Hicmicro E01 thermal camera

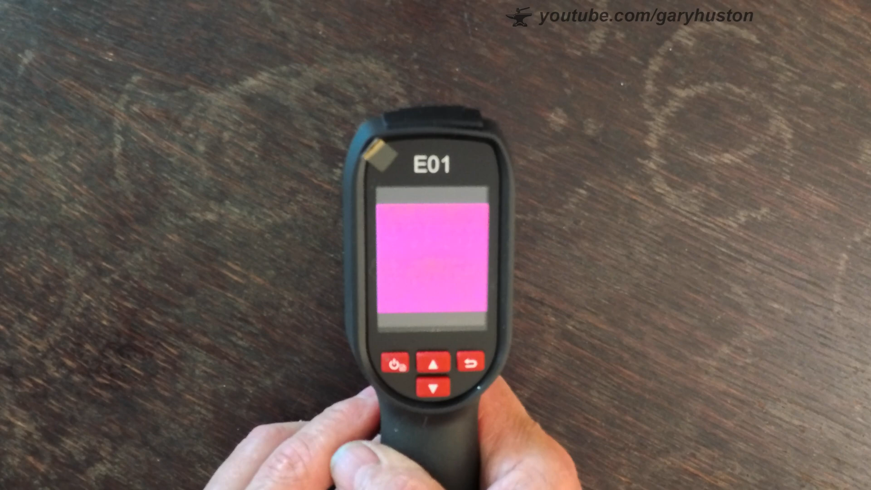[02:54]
And there we go. Obviously, it's going to be purple at the moment because it's just looking at the table, which is obviously one temperature. Now I'll just walk you through a few things. First of all, it's got its own built-in 4GB flash memory. It's got an 8-hour continuous runtime, IP54 rated, and a 2m drop test.
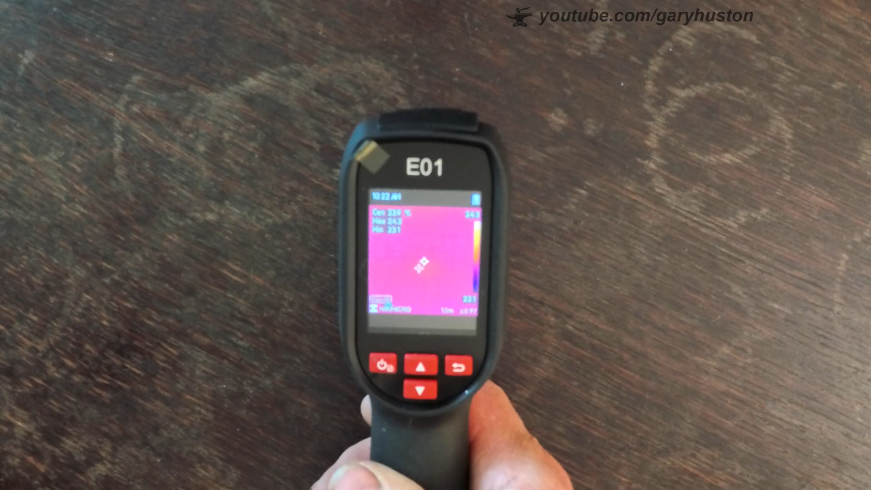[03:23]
It's also got a laser pointer, so you can sort of pinpoint where you're actually aiming it at. Let's just run through a few things here. Up the top, you've got your time. Then you've got three temperatures.
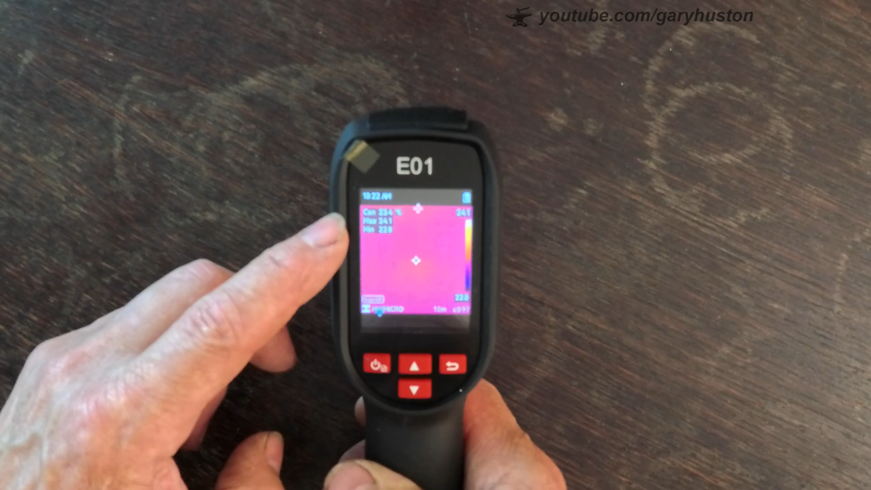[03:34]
You've got your centre, your maximum, and your minimum. Your distance down here.
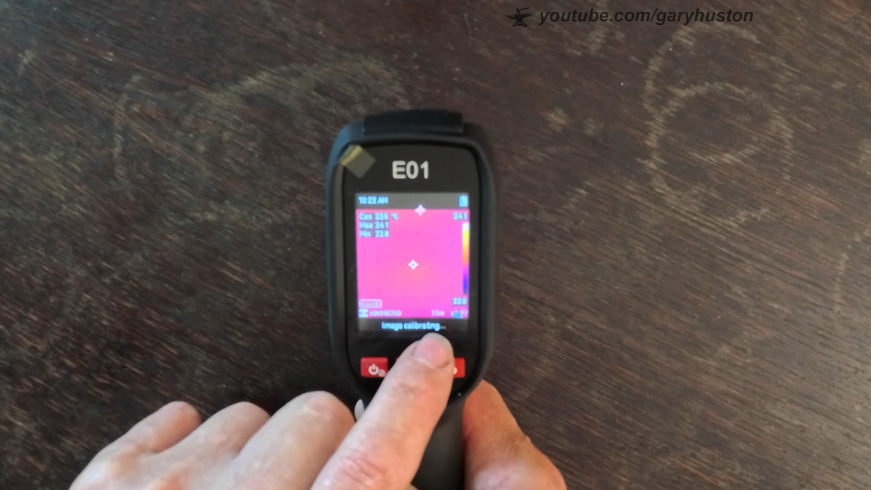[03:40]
You can change the distance. And on the right here, I can't pronounce it. I've got my teeth in.
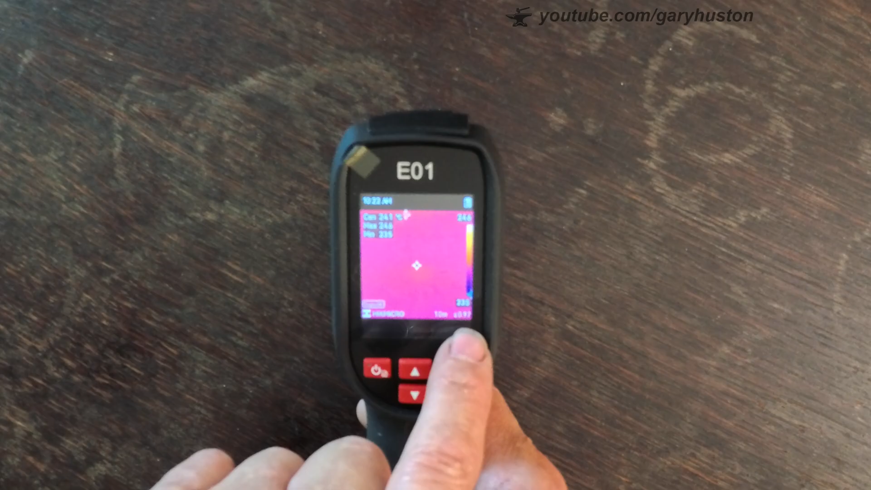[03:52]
But it's basically a setting for the type of substrate that you're actually aiming it at. This is on a generic one at the moment because there are so many different ones. I'll show you as we go through. To go through the menu, just hit the power button again.
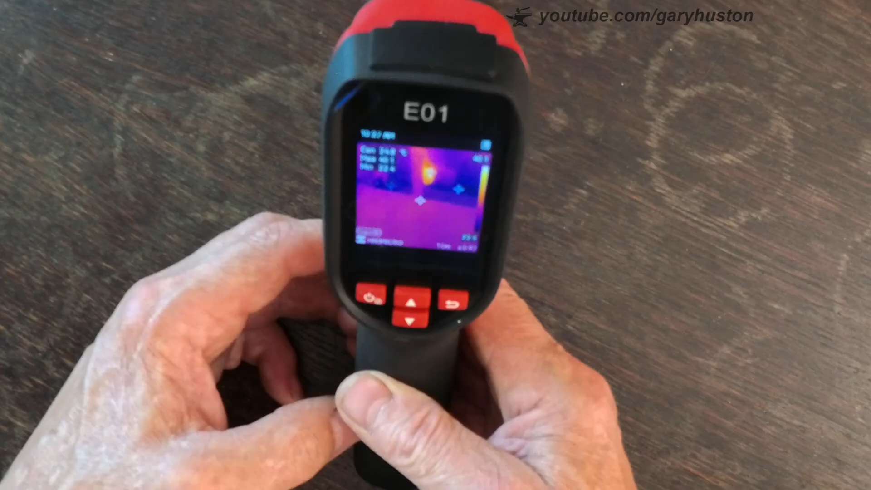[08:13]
I don't know if you can see that. That's pointing at my router. And that's pretty hot.
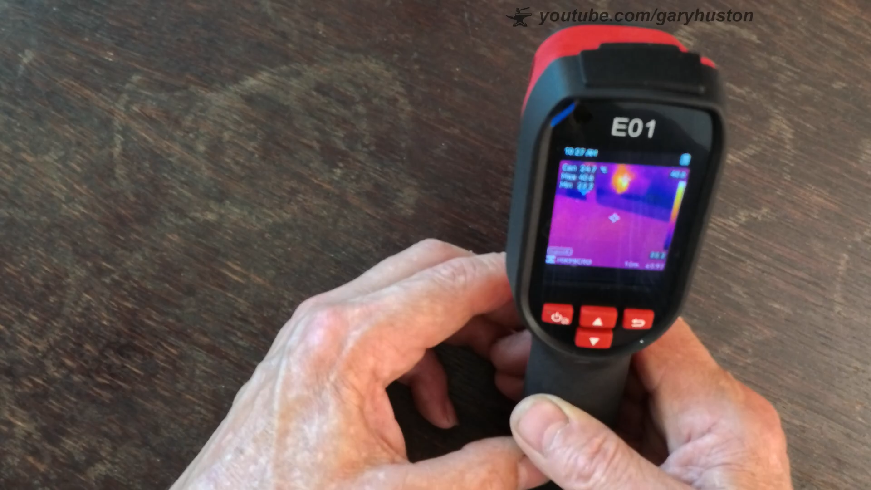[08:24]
So anyway, let's take it out and give it a bit of a try and see what it does. Okay.
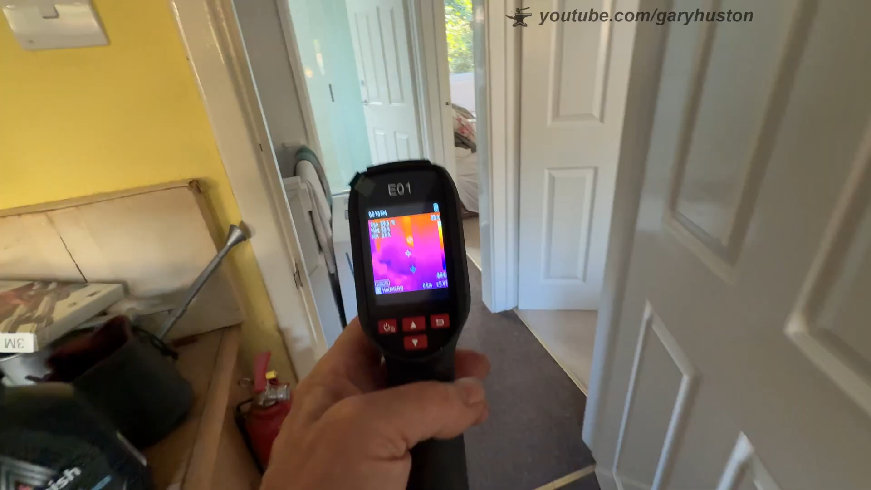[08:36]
Well, as it's so hot here at the moment, it's going to be a bit tricky, but I'm going to try and use that to my advantage.
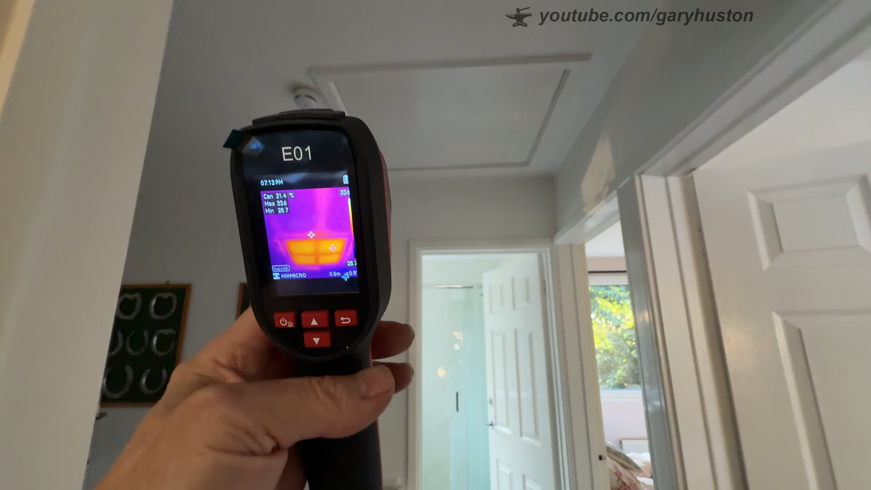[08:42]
On screen: spot 31.4°C
Like you can see here, my loft hatch is extremely hot. So in the winter, that's going to be where the cold's coming in.
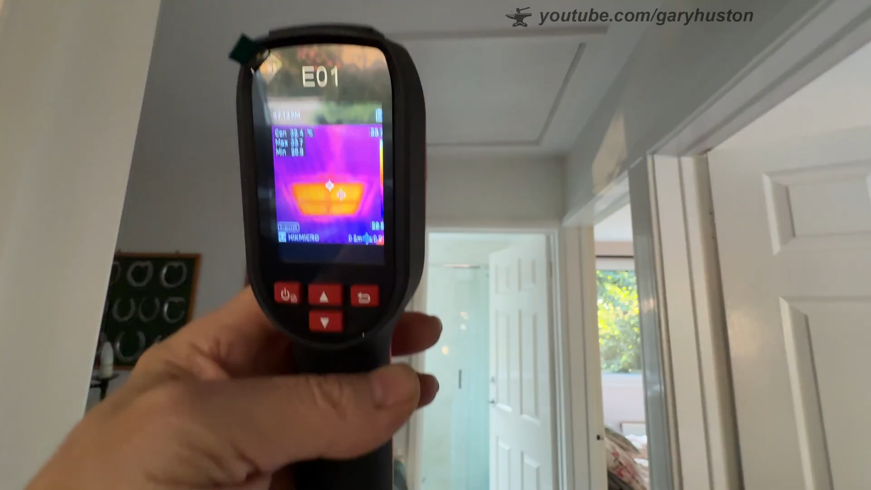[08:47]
So I can really do with putting a little bit of insulation in there.
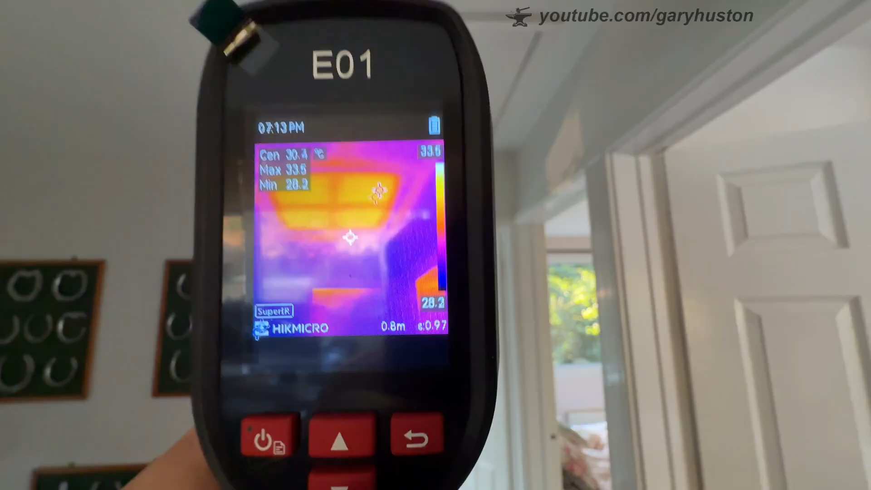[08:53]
So that's a good tip first off, before we've even got out the house.
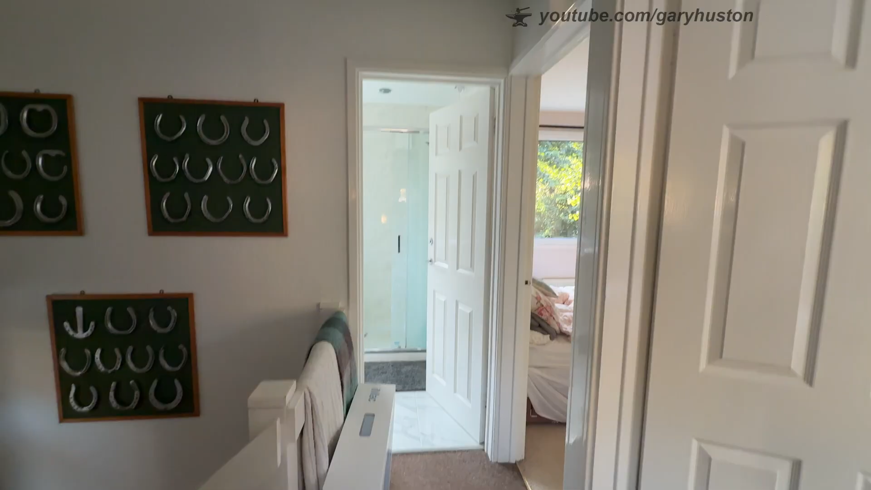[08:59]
Okay, so now we're at work. I've got my grinder running here.
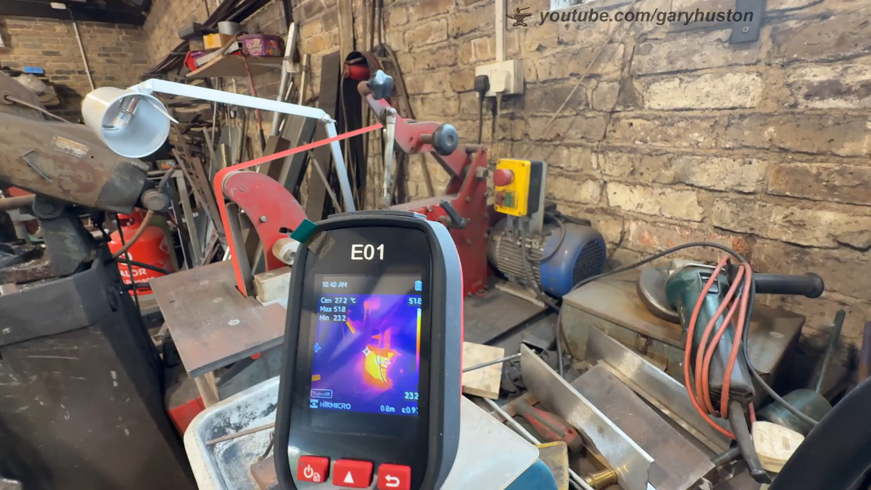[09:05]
You can see how hot the motor is. And the belt itself is hot. And that platen is actually glass. And that is really hot. So, again, bearing in mind it's very warm here at the moment anyway.
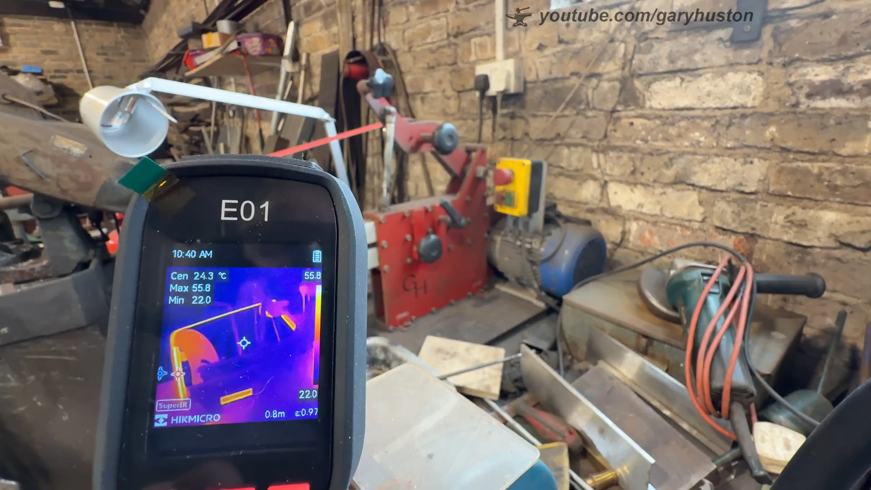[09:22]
On screen: spot 24.3°C
And this is a still from that capture. Obviously it's going to look a little bit blurred because it's blown up so big on the screen. But you can get to see what there is there.
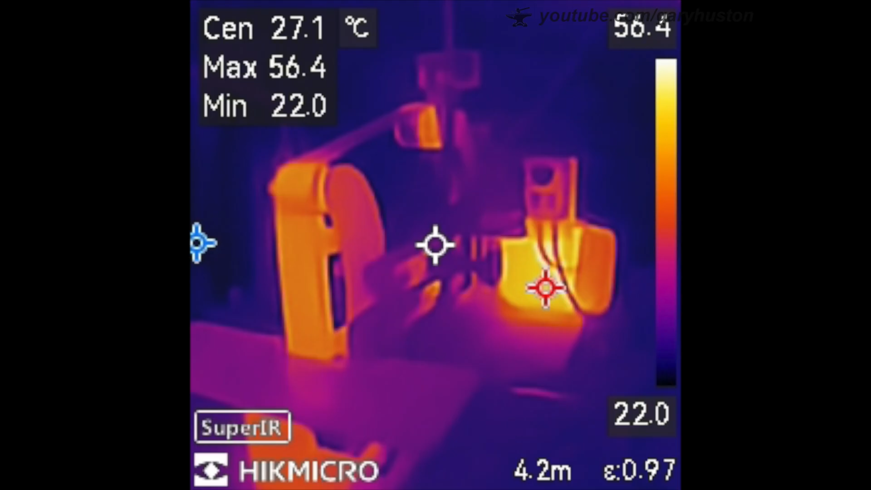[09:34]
Right, let's have another quick look in the workshop.
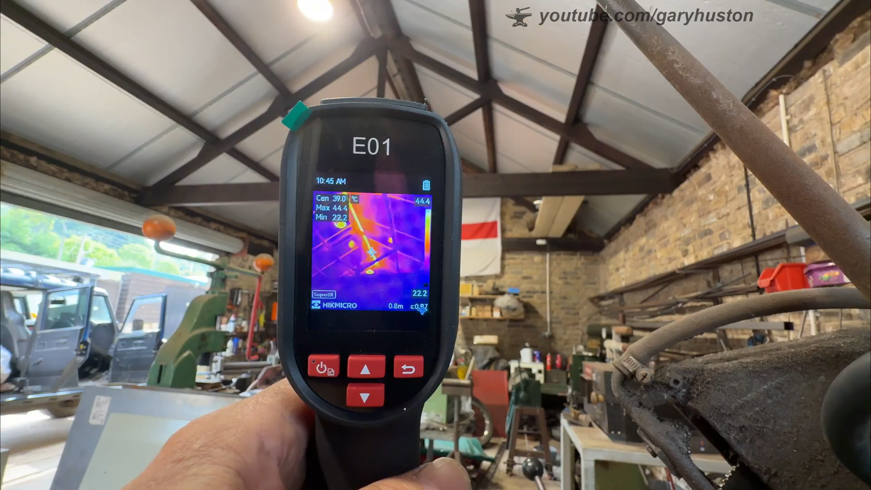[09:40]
Again, using the heat to my advantage, that line there, the ridge,
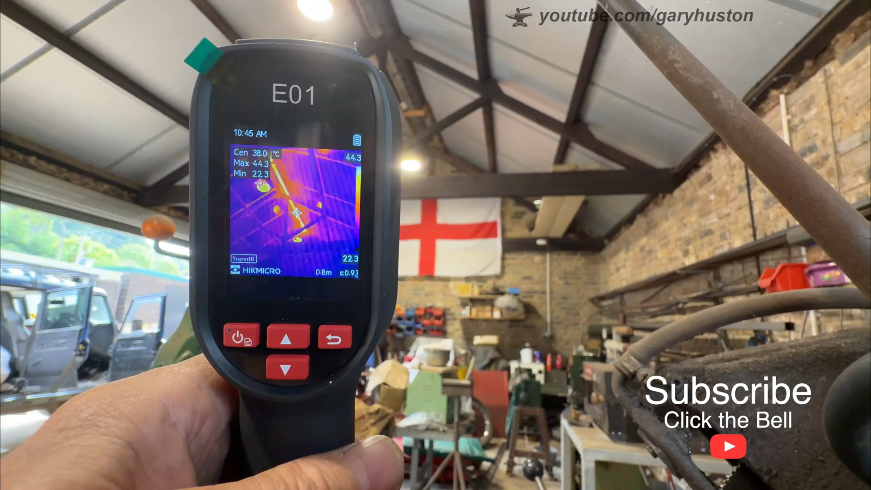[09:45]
is where there's obviously no insulation or where the insulation doesn't quite go. So again, that's where the cold's going to be coming in in the winter.
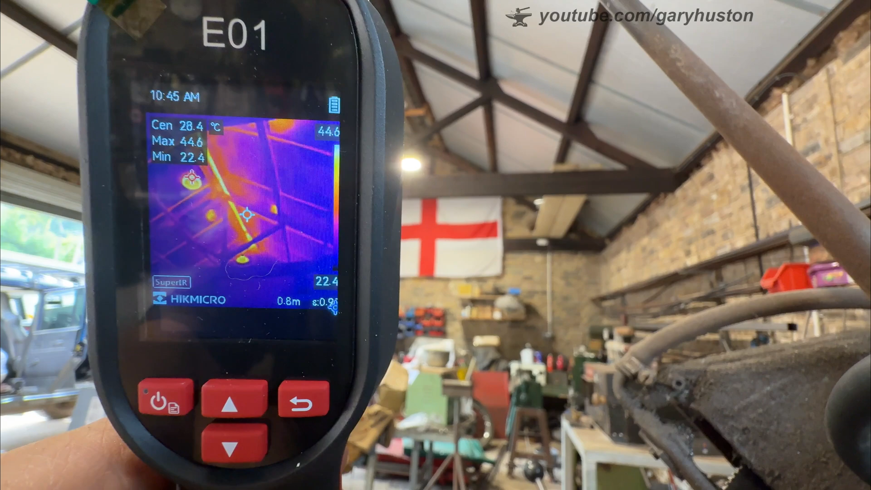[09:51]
On screen: spot 28.4°C
Quite useful. Again, a still from that. You can see that the LEDs showing up as well.